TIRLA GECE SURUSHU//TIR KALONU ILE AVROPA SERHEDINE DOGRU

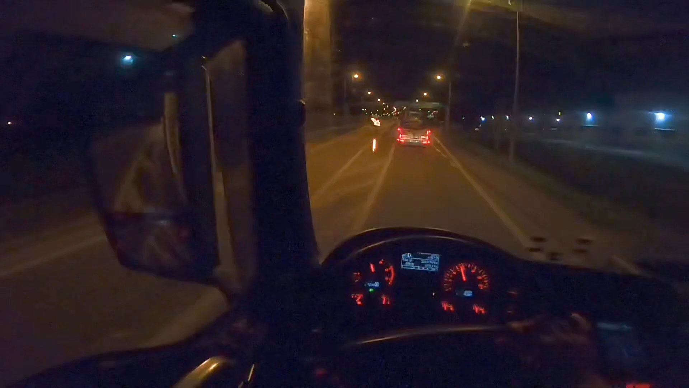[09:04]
Yəni, onun tormuzu zəif olarmı, ya gec basarmı, ani moment gec bassa tormuzunu. O soluma çəksə mənim soluma, o gəlib məni keçəcək artıq. O mənim soluma çəksə də artıq mən qaytaracaqdım və biraz sərt basacaqdım tormuzu ki, dayana biləyim. Gördüm, yox, ani moment qərar verdim ki, yox, arxadakı çəkmədi, düzünə tormuz verdi. Mən çəkdim sola, amma ondan 2-3 maşın arxadakı maşınlar sola çəkdi.